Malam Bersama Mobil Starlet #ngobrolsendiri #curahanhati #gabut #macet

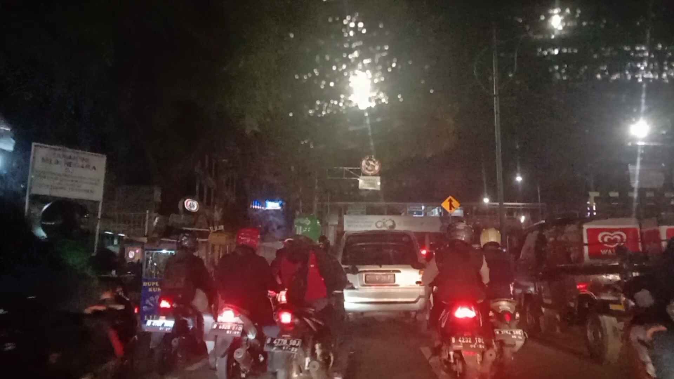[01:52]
Terus juga disini Banyak lah pelanggaran lalu kita seperti ya Tapi yang pakai helm Abang gojeknya juga tuh Walaupun memang agak macet gini Ya,
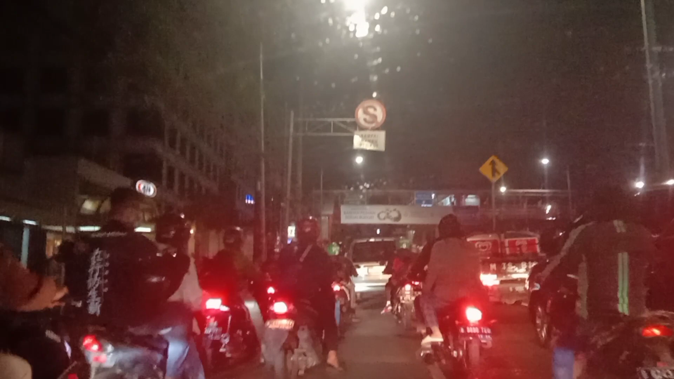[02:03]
jangan sampai lupa ya Nggak pakai helm Dan untuk yang berkendara Pakai roda empat Atau mobil ya Itu jangan lupa juga pakai safety belt Karena safety belt itu memang benar Menjaga kita dari hal-hal yang Tidak diinginkan Di kendaraan roda empat ya
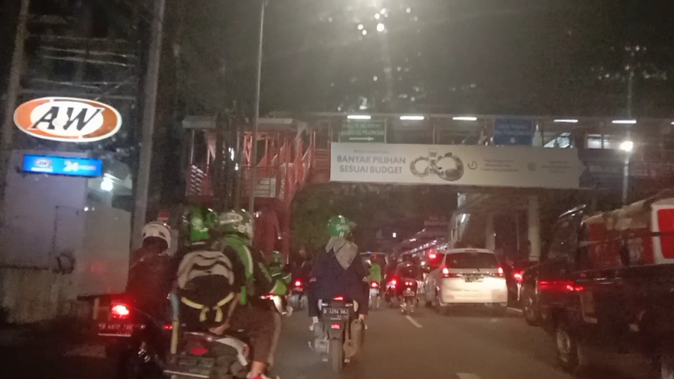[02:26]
Untuk yang motor ya Memang sebetulnya lebih riskan ya Karena memang tidak ada pelindung bodi Tambahan di seperti luar Kayak macam mobil gini kan ada bodi ya Nah,
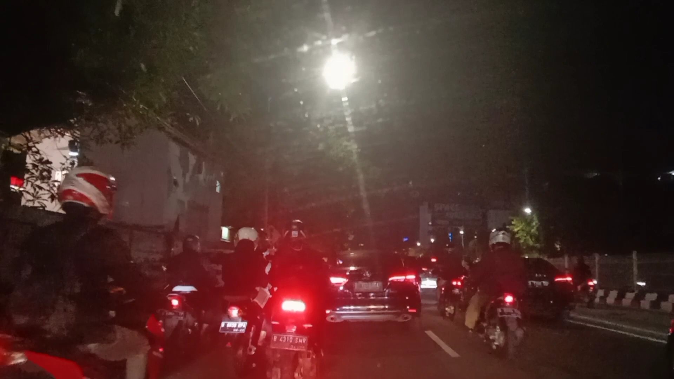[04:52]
mungkin saya ngobrol-ngobrol Sendiri aja gini nih Semoga Video ini juga bermanfaat Bahwa Memang jalanan Di Jakarta Ya, padat merayap Untuk Yang beroda empat Itu khususnya Ya, lumayan krodit Krodit dalam artian itu Lumayan padat merayap Nah, ini Karena Dari Kuningan Barat Atau Mampang Ujung ini Sampai Ke daerah Ragunan lah ya Itu kurang lebih Ada
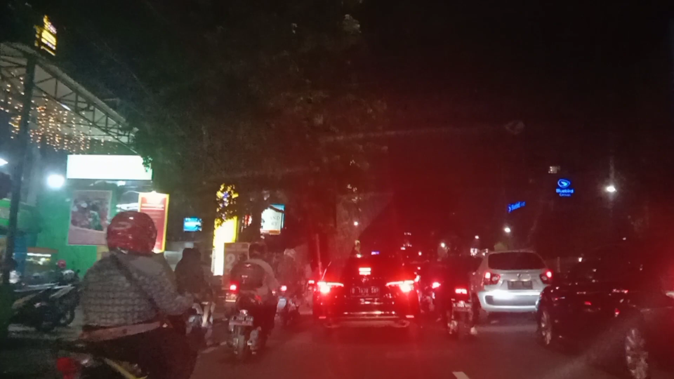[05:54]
keburu merah lagi Dari ijo Ya udah Paling cuma Jarak-jarak 30 meter Kita berhenti lagi Jarak 20 sampai 30 meter Berhenti lagi Seperti itu Karena memang Lampu merahnya Lumayan banget Lama Ijo nya itu Yang sebentar Ya karena memang Perempatan sih
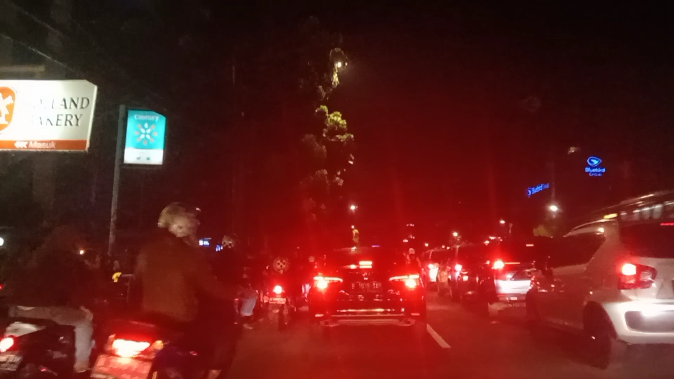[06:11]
Bukan pertigaan Atau perduaan Kalau perduaan itu Ya Perselingkuhan Ya berdua Dengan yang lain Ini kan Memang perempatan Dimana perempatan itu Ujungnya aja Yang udah Lampu merah Dia masih Di tengah Sehingga Yang udah ijo Mau gak mau Dia harus ngalah Atau nunggu dulu nih Sehingga yang Ijo ini Bisa dapet jalan Kalau memang Udah kepatek Sama jalan yang Keburu merah Ya mau gak mau Kita nunggu dulu Gitu loh guys Ini lumayan juga sih Kalau
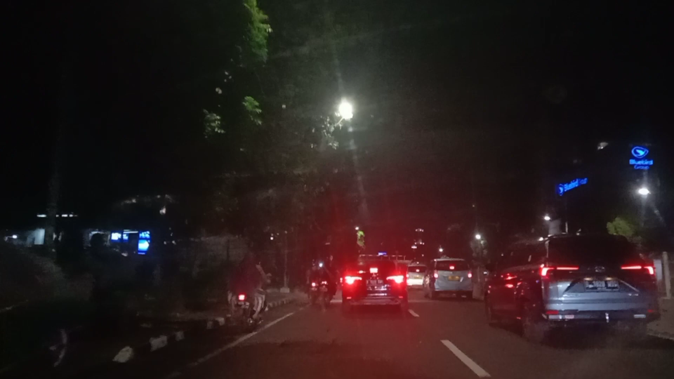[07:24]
Untuk Jalan aja Ya gini Nah ini kita lihat Coba Kurang lebih Paling coba Di angka
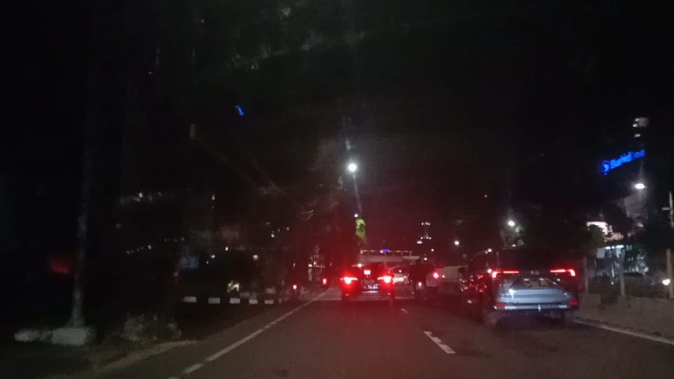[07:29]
Ya 50 meter 50 meter Kerem lagi 50 meter Berarti lagi Gitu
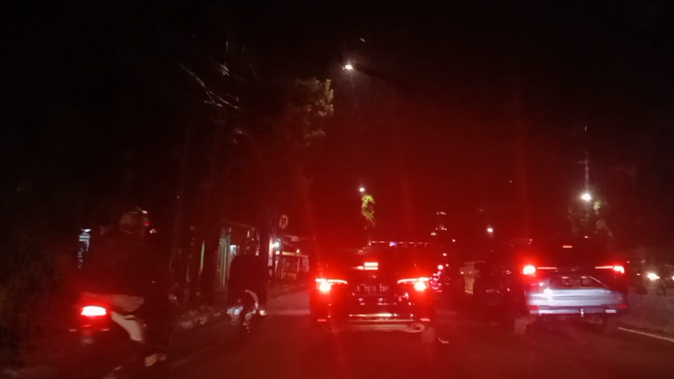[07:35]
Gak bisa Langsam Sampai ke depan Langsung ke lampu merah Ini lampu merah Lumayan Kronik banget Lumayan macet banget Untuk di Pertigaan
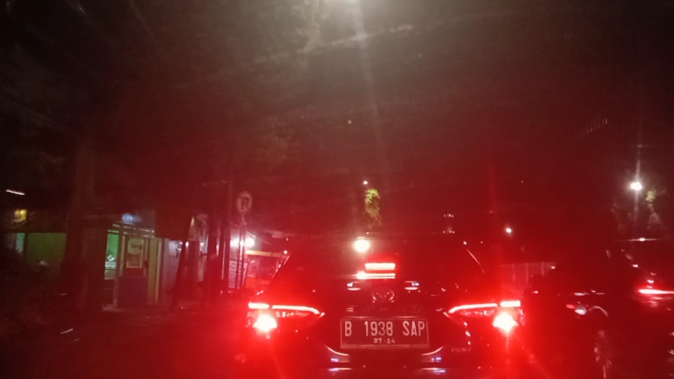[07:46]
Yang Sorry Perempatan ya Perempatan yang di depan itu Ada perempatan Namanya sih
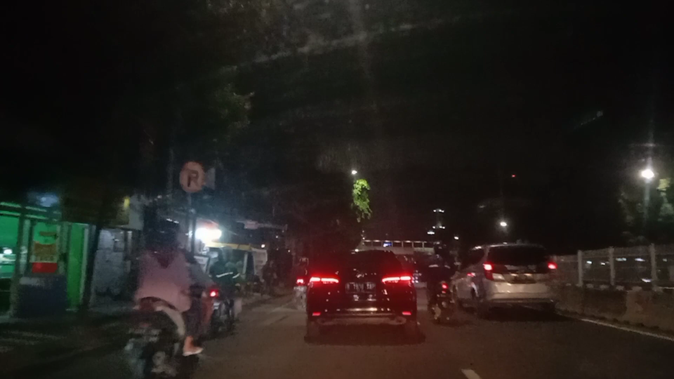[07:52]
Perempatan Apa ya Bulam Durantiga Raya sih ya Bulam Durantiga Raya Karena tujuan saya itu Ke Durantiga Raya Disana tempat Gor Untuk saya bermain Bermain Bulu tangkis Ini masih ada Dua lampu merah lagi sih Yang harus saya Tempu
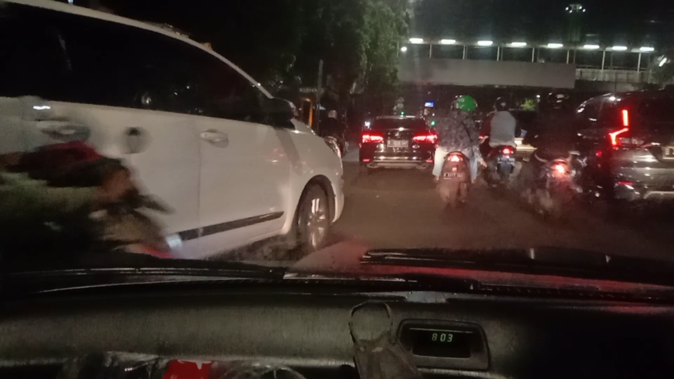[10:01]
Oke Nah ini udah Lumayan jalan lagi Jam 8 malem Di daerah Jakarta Selatan Ya masih lumayan macet Itu sih info Yang bisa saya info Nah ini adalah video Yang bisa saya share Karena memang jarak begini tuh Yang lumayan banget Ya Apa ya Lumayan banget Nguras Waktu ya Mungkin di tempat lain ya
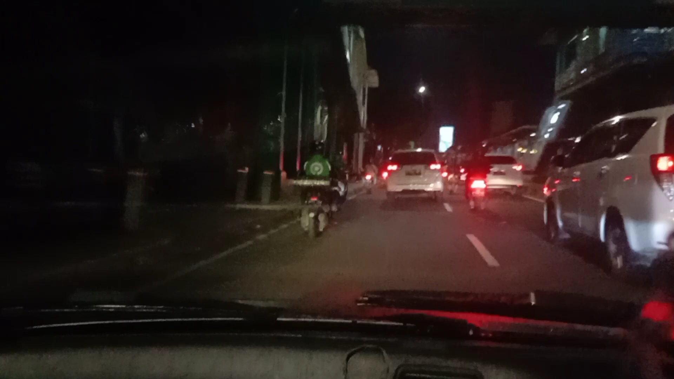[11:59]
jalan Udah jalan pelan Jalan ngerayap lah Bahasa saya sih Udah enak banget gitu Udah gak terlalu banget Dipikirin harus Nahan atau harus Ngelar kemana-kemana lagi nih Biar ngilangin bete Dengerin musik apa lagi Ini yang biar gak bete Gitu ya kan Ini sih gak Gak bete-bete banget Kayak tadi gitu Ya mudah-mudahan sih Sampai di tujuan sih Lebih 4 waktu Walaupun
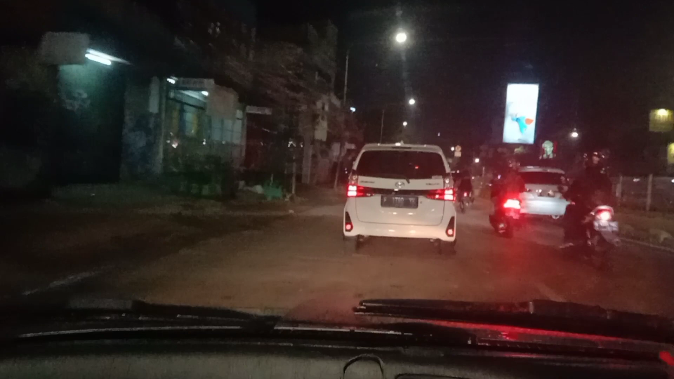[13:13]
Bersingkah Bermain Bulu tangkis Di Gor Dure 3 Aika PLN Dure 3 PLN Nah temen-temen sih Kalau memang udah Tahu Gornya dimana Ya Mungkin bisa share juga nih Kira-kira Lebih enak gak sih Main di sana Karena Kita selama ini Main di daerah-daerah depok aja Oke Saya ngambil sen dulu Ke arah kiri Ini udah gak macet Alhamdulillah Ya mudah-mudahan sih Bisa dapet parkiran nih Karena kalau Yang saya lihat dari Google gitu ya Itu
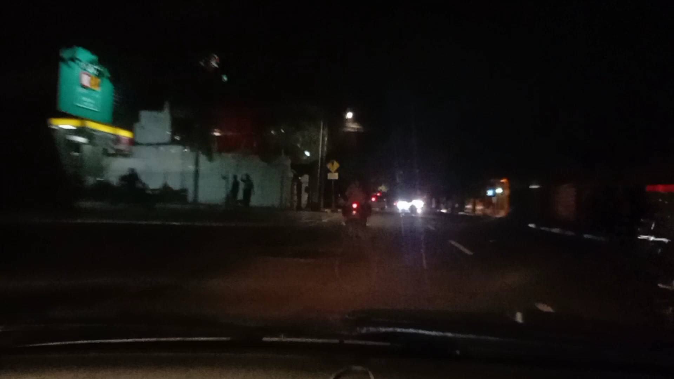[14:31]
Keadaan untuk Di daerah Dure 3 raya Ini gelap Karena penerangannya Terbatas gitu ya Gak Terang-terang banget Karena memang Mungkin Dari sisi Lampu penerangannya Gitu Cuma 1-2 Yang agak jauh Atau enggak Dia Karena kehalangan pohon Karena pohon disini Bagus banget Ya Lebat gitu Penghijauannya Lumayan bagus Gitu Jadi Untuk siang hari Gitu Gak terlalu banget Panas pol Kalau basah kita sih Panasnya gak pol Banget gitu Karena
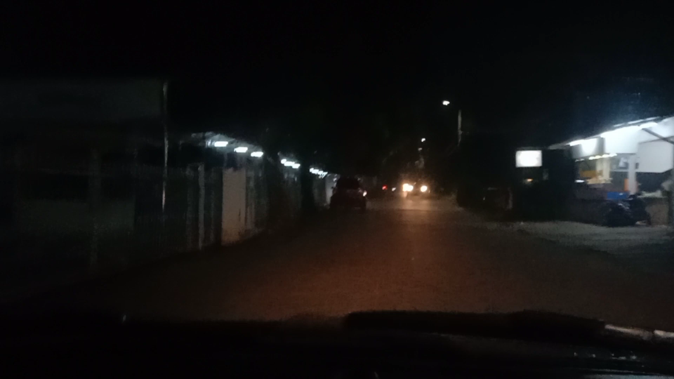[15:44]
Cepatnya lumayan Ya
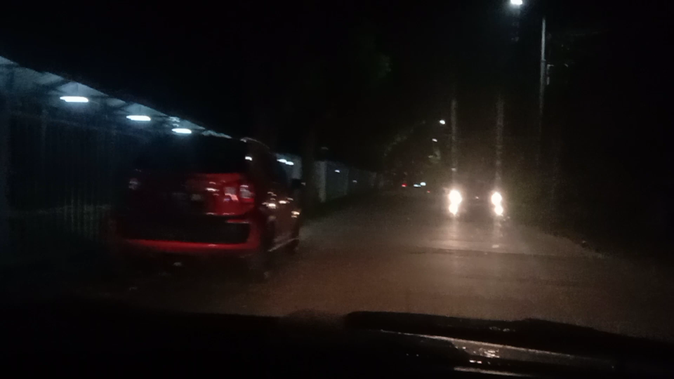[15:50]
Sendul ya Gak terlalu rame Enak sih Jadi Bagi teman-teman Yang memang Jalan Nyari jalan Opsi jalan ini ya Jalan ke arah-arah mana gitu Biar gak macet Ya lewat sini Bisa nih Ini bisa tembus Ke arah Kalibata Selatan lah ya Kalau salah sih Kalibata Selatan Bisa
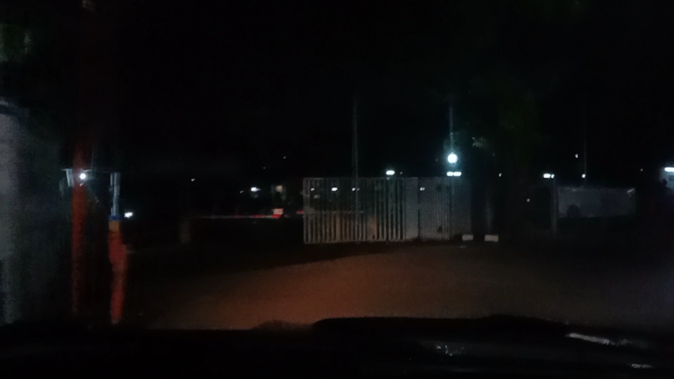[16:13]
gitu kan Karena memang ini Jalanan potong-potong Banyak sih Apalagi kalau pakai motor Bisa masuk gang-gang gitu Ya kan Ini saya pakai Kendaraan Roda 4 Pakai Starlet Kapsul Tahun 95 ini